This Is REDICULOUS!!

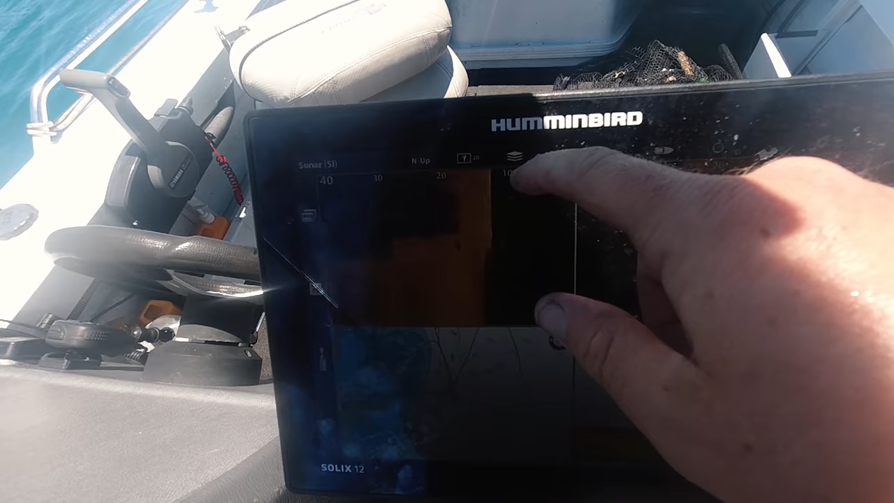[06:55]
Oh, fuck, look at all those sharks. Two, three, four, five sharks down there, man.
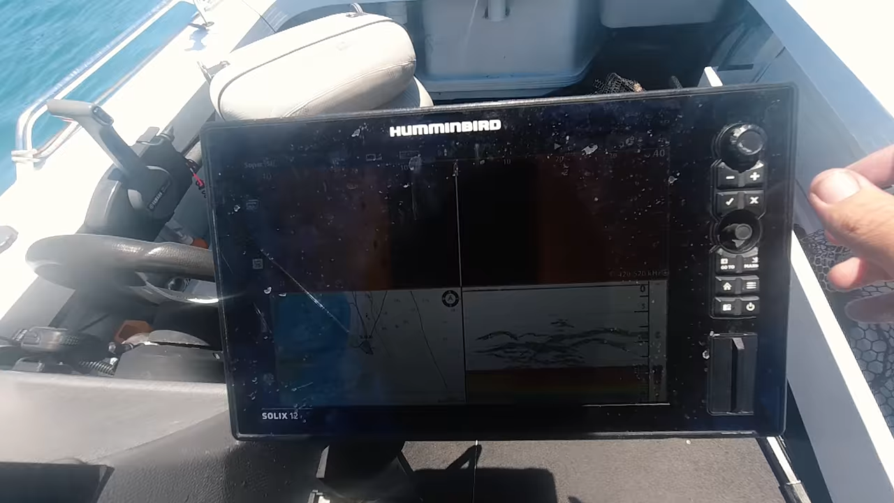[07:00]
Insane, isn't it? Yep, that's on.